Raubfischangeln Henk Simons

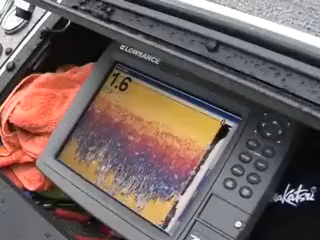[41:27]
Eigentlich kaum zu glauben, dass sich die Räuber in diesen flachen Bereichen aufhalten.
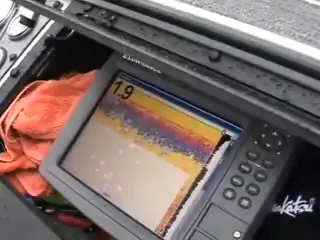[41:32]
Aber sie tun es, wie dieser Biss beweist. Schön, ne?